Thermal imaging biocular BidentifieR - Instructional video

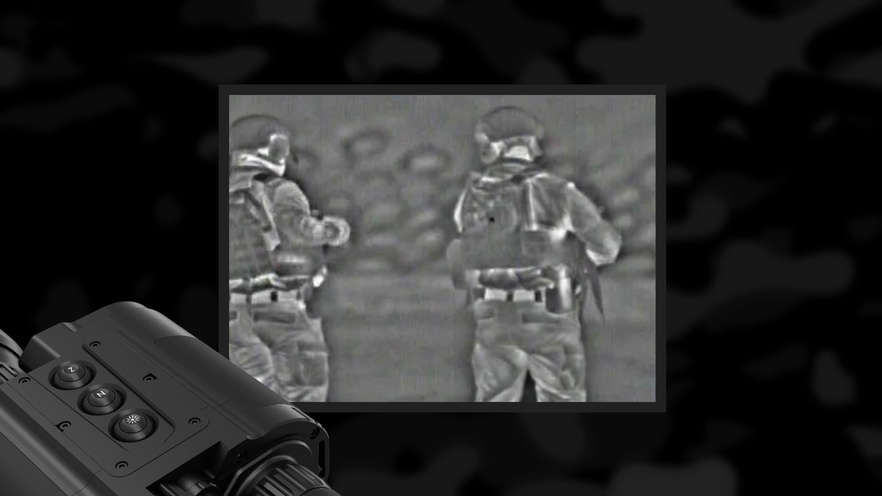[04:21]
The main operations are performed through the buttons on the top side of the device and the integrated functions exceed the number of the three control buttons. Some features are triggered by a combination of buttons or temporarily pressing and holding the buttons for a specified duration. Digital Zoom Press the Z button to activate two times digital zoom. Press it a second time to activate four times digital zoom.
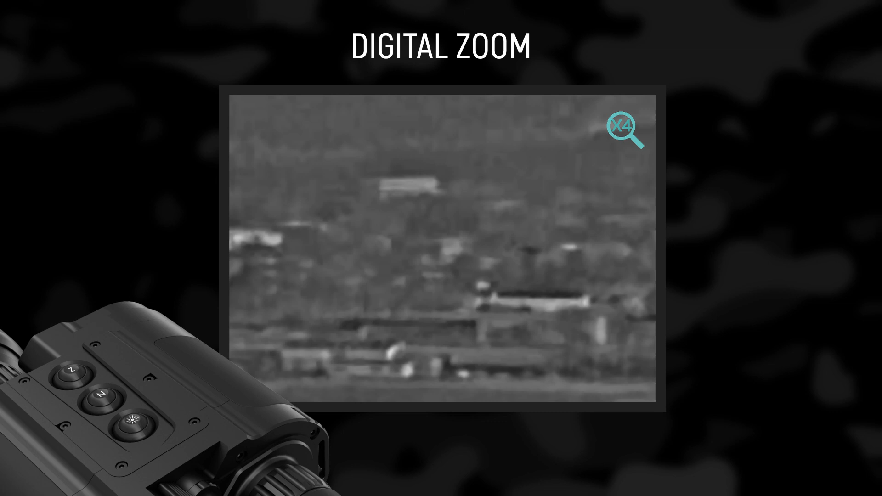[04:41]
The current digital zoom is shown at the top right corner of the screen. Please note that the digital zoom reduces the quality of the image. Pressing and holding the Z button for more than two seconds takes a snapshot.
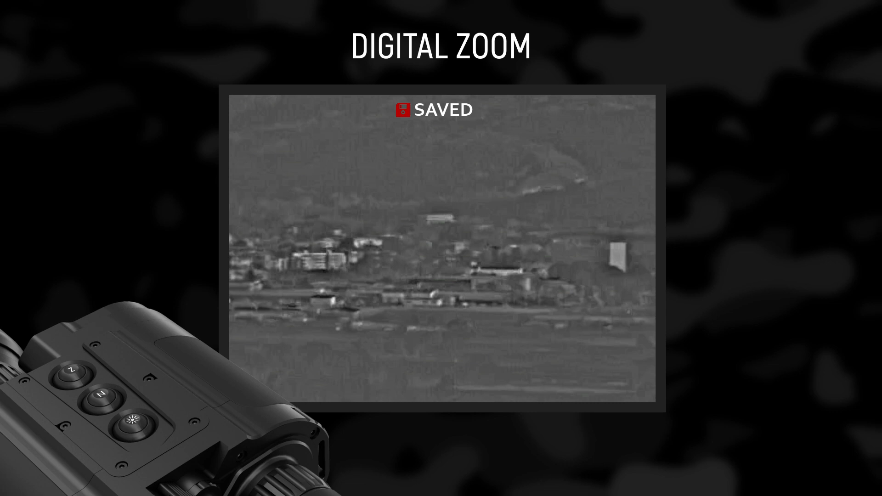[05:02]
Luminance polarity. The device has four fixed values of the display luminance. With prolonged use of the device in low lighting conditions, the lower luminance levels are recommended.
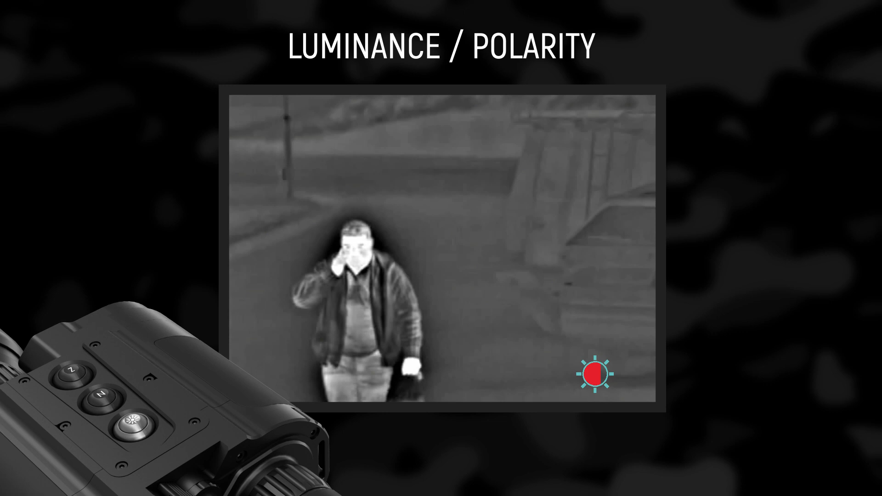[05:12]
This results in optimal energy consumption and greater observation comfort. Press and hold the button for more than two seconds to invert the image. For example, warm objects appear in dark tones, cold and white, and vice versa.
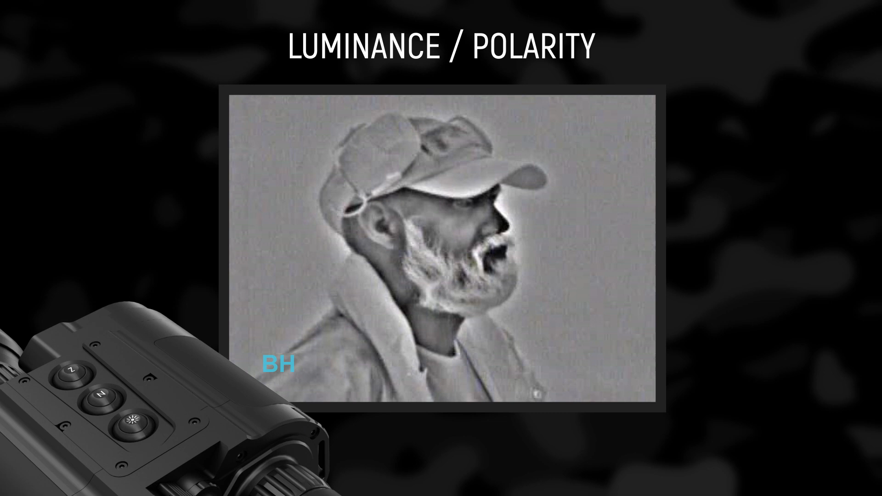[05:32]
Nook Non-uniformity correction. Each element of the detector array is susceptible to generate a signal different from the signals of other elements under the same conditions of observation. This non-uniformity leads to the appearance of a geometric noise in the picture. This effect is especially evident in uncooled systems. Therefore, it is necessary to perform a non-uniformity correction periodically during operation of the device.
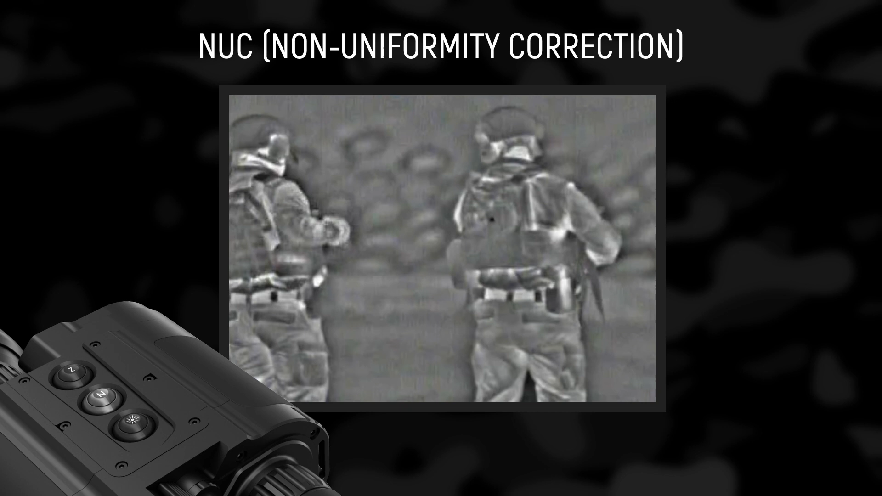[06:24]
Pressing and holding the button for more than two seconds deactivates the auto-nook function as the icon automatic nook disappears. In that case, the nook will be carried out manually only when pressing N. By pressing the N button again and holding it for more than two seconds activates the auto-nook function and an icon appears on the upper left corner of the screen.
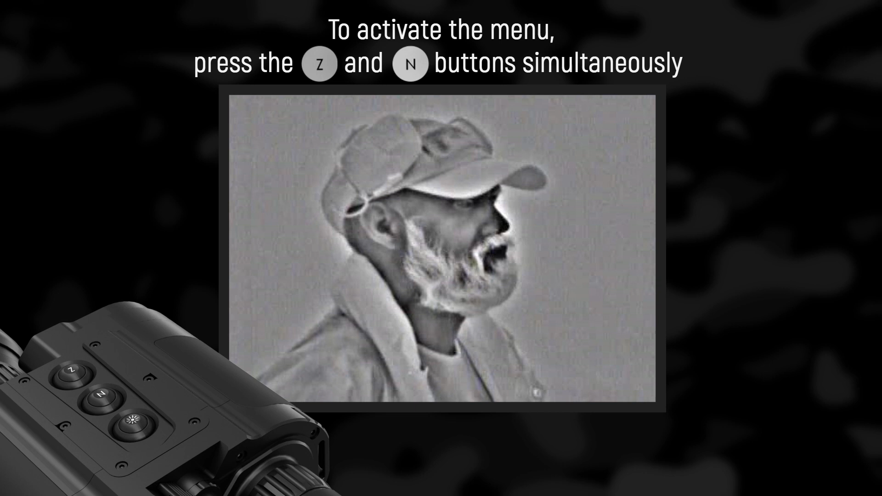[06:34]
To activate the menu, press the Z and N buttons simultaneously, then use the Z and N buttons to move the cursor and the luminance button to select the function.
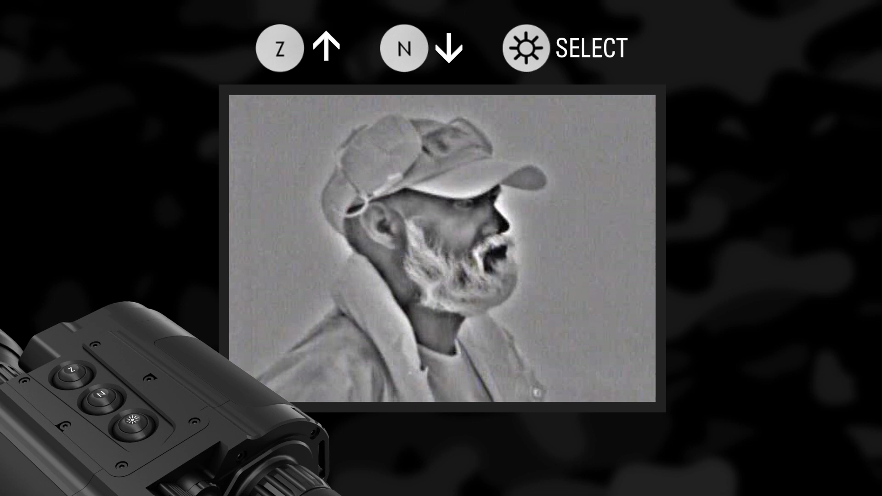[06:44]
Rangefinder. Study a metric range-finding function allows measuring approximate distances to a known object. In order to do that, select the object type you are observing.
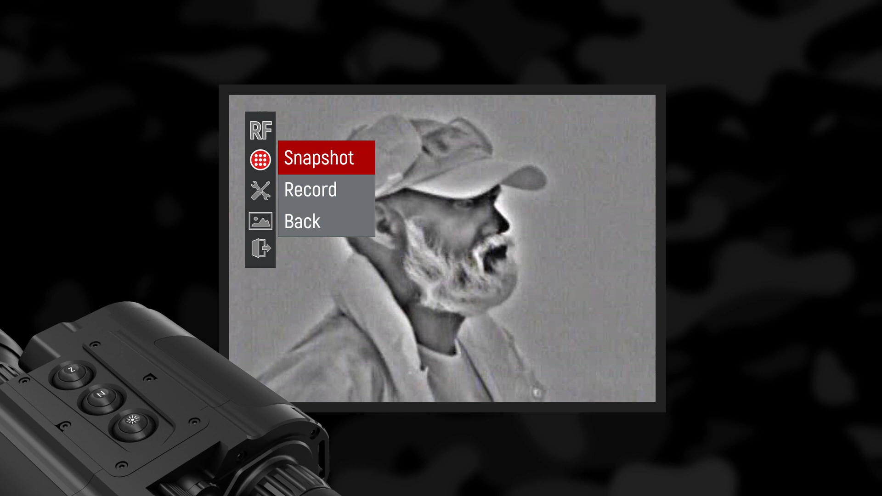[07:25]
Snapshot. Shows the number of recorded and available snapshots.
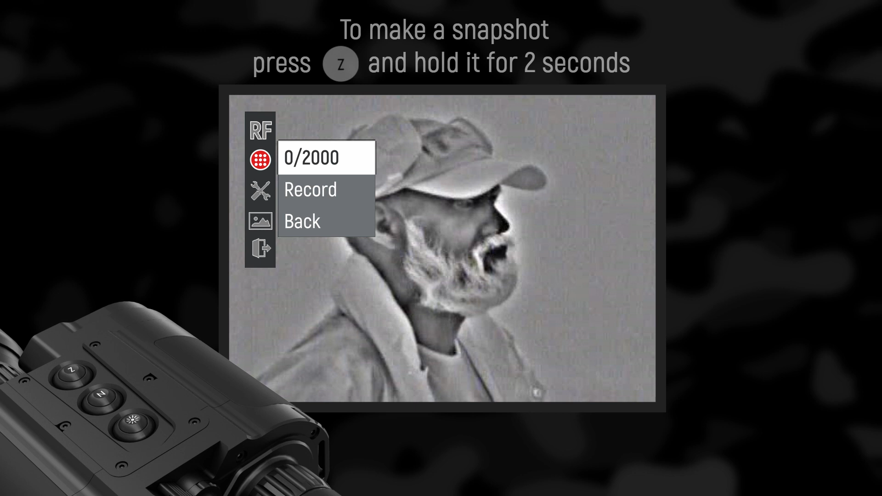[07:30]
To make a snapshot, press Z and hold the button for more than two seconds. Record. By selecting ON in the RECORD menu, an automatic video recording starts.
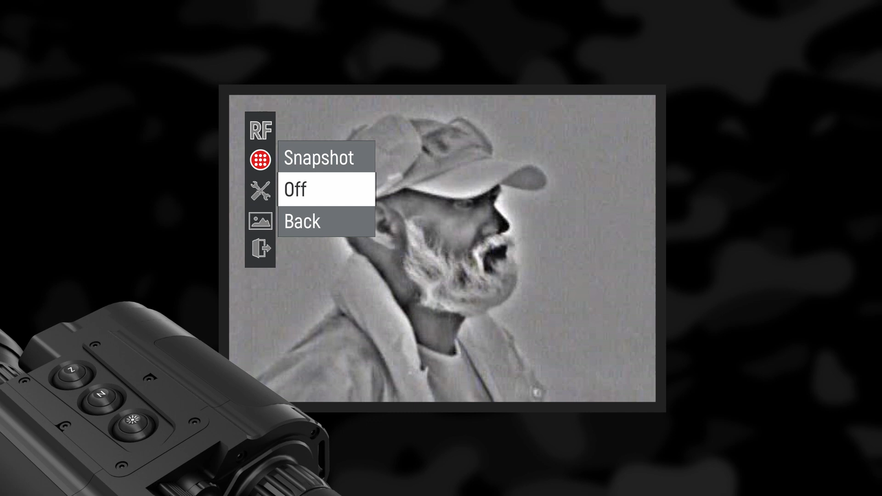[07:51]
A camera icon will appear in the upper right corner. Stop recording select OFF in the menu. The RECORD function can also be activated by buttons Z and brightness, pressed simultaneously and held for more than two seconds.
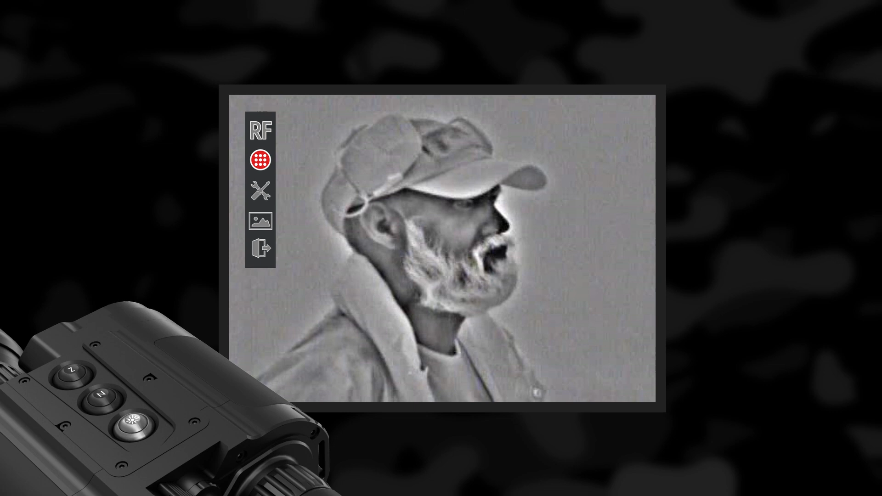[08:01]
Language. In the LANGUAGE menu, a preferred language can be selected. Available languages are English, German and Russian.
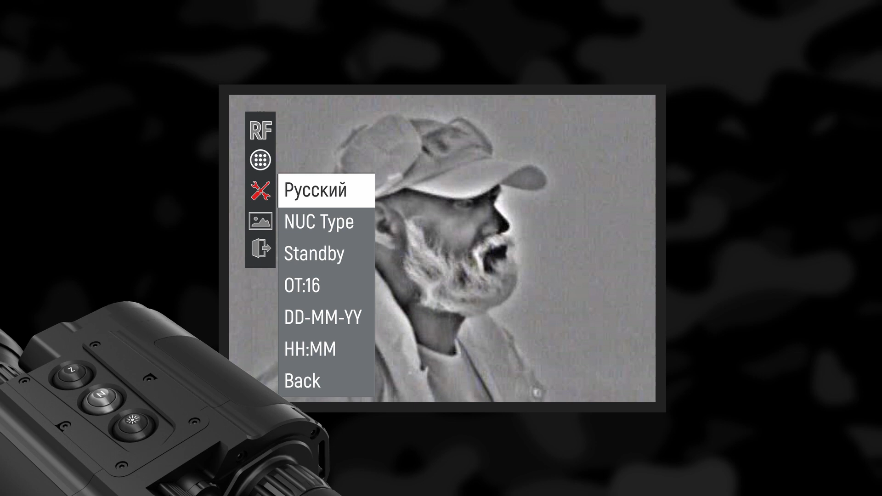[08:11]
NUC type. The non-uniformity correction, or NUC, of the signal is a complex electronic process, which requires a uniform temperature body in front of the detector or the objective lens. For the convenience of the user, the device has a built-in motorized mechanism for performing NUC procedure by automatically dropping a miniature shutter plate in front of the detector. The process takes less than a second and is accompanied by an acoustic noise resembling a click.